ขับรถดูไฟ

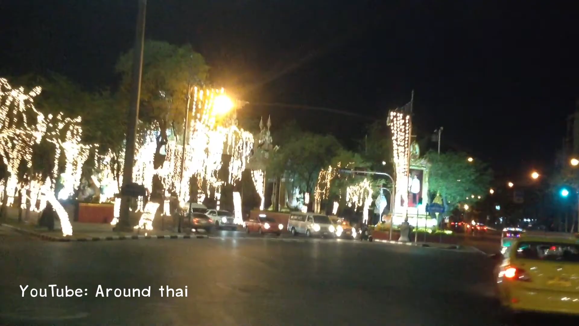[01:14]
Sond mismosนายุงอยู่ตรงแยกพลามเก้านะครับเดี๋ยวนายุงจะออกทรสีธิยา ไปทางอ่าถนนจัดตุละทิตย์นะครับที่อย่าออกไปทางบึงมะกษันทางนุ้นนะครับ